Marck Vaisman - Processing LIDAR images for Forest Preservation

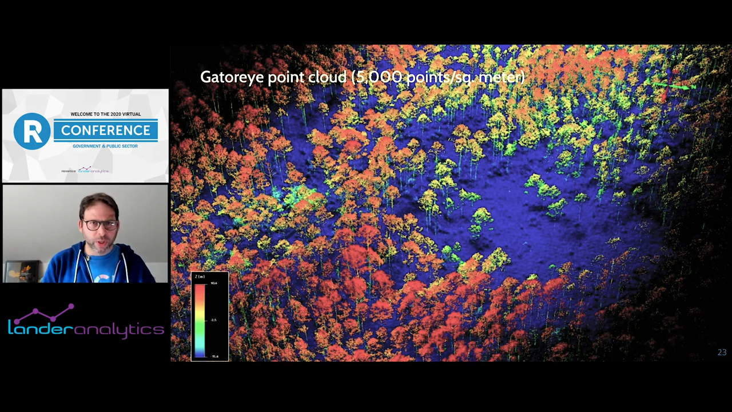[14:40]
There's sort of like lower resolution, bigger area, higher resolution, lower areas, sort of everywhere in between. So this is an example. I believe that this is part of the, this is Western Apalachicola, and these images were taken right after Hurricane Michael in 2018, if I'm not mistaken. So I'm going to, you can't really see it here. These are just a couple of different examples. So this is actually what happens, right? You see all these different points, and that's all the data that gets collected. As the beam gets thrown down, you get a response, and all this data gets processed. This is what's called a point cloud. And this is what is used sort of as raw data for downstream analysis for building other products that they're using for doing other kinds of analytics.
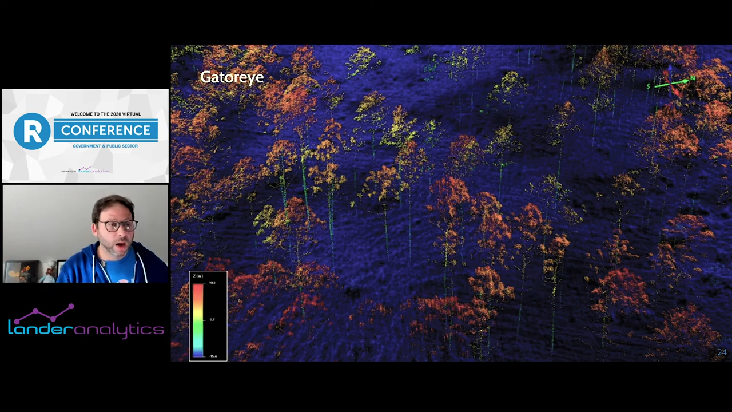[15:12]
This one, in this image in particular, you can sort of see a little bit of an area in the blue, which is the area closer to the ground that's less populated. That's kind of an area where trees fell. So this is, this was a flight path right after the Hurricane Michael, which was in the Panhandle area.
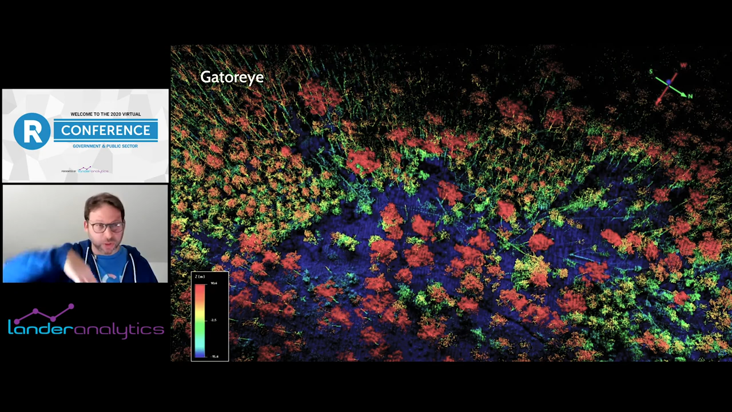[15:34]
And this flight path was near the area where the hurricane went through. So just to give you an idea, so these are a point cloud files. This is a TIFF file.
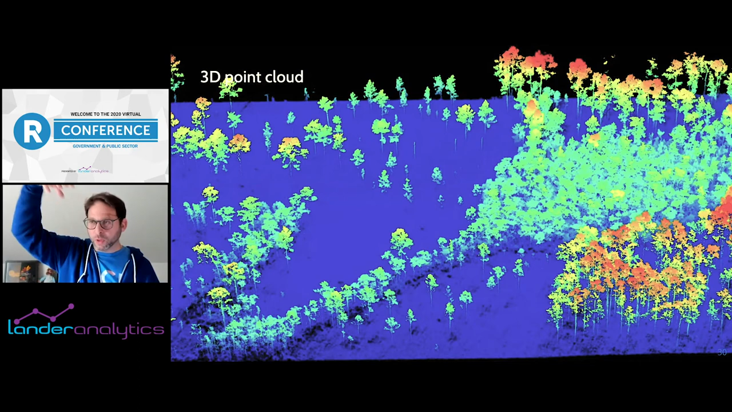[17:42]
So when you overlay the 2d point, this is just the raw 2d point cloud, but it's overlaid on the, on the aerial image, just so you get a sense as to where things are. This is the 3d point cloud of that same area. Of course, it's not look, it's, it's see it's the, the point of view is not from directly from the top. It's sort of coming from the side, but ultimately again, these are point clouds, but then we start getting into what are called the raster. So this is where you're actually taking the, from, from the point cloud data, you can filter different bands and look at specific parts of this. So this is looking at the canopy, um, at the canopy height, right? It's kind of like tree height or not.
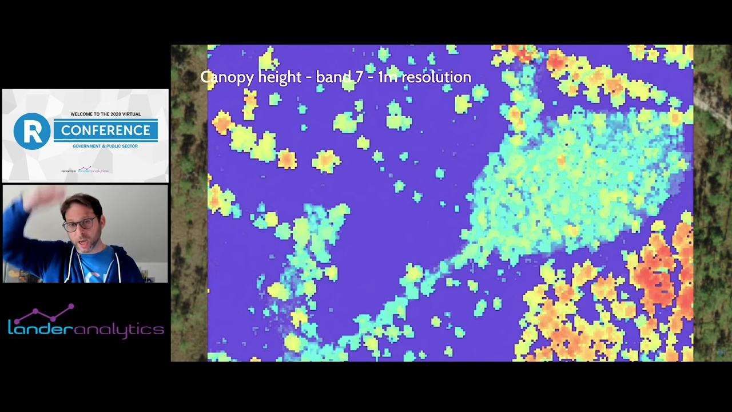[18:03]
So a blue is more open canopy. Uh, red is denser canopy.
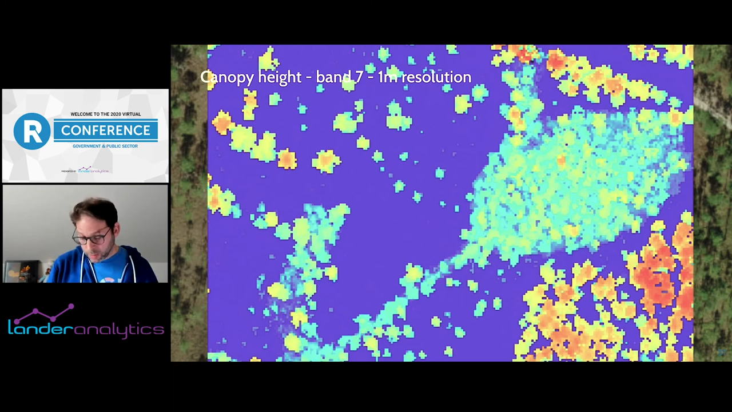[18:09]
And if we go back to the satellite, right, you see that blue, right? There's in this area over here are kind of towards the bottom middle.
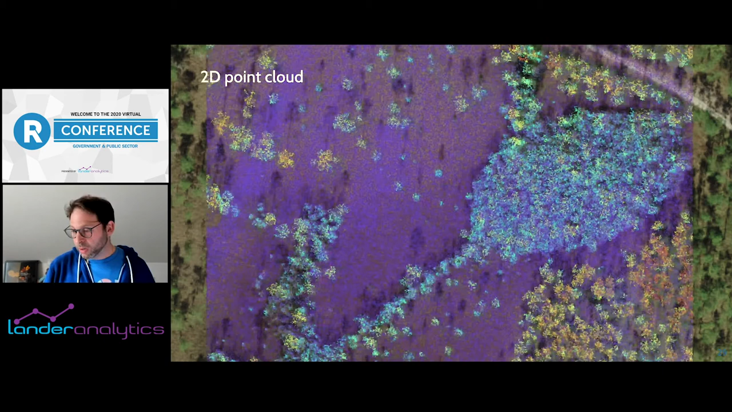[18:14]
There's less trees. You see that it's blue cause it's open.
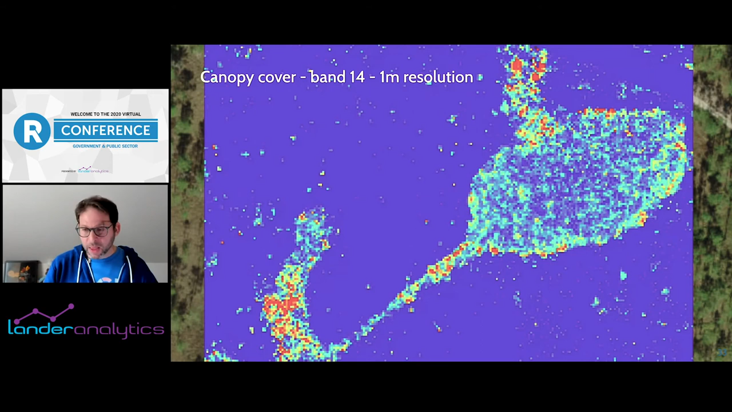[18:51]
And then here we're actually combining all of these, these different layers into a single image. So the green is canopy cover. The, uh, the blue is the shrub density. So shrubs meaning lower trees, right? Uh, and the red is the canopy canopy height. So it's where the really tall trees kind of where the things are. So here you actually get a multi-dimensional, um, layer like in, in, in a grid, right?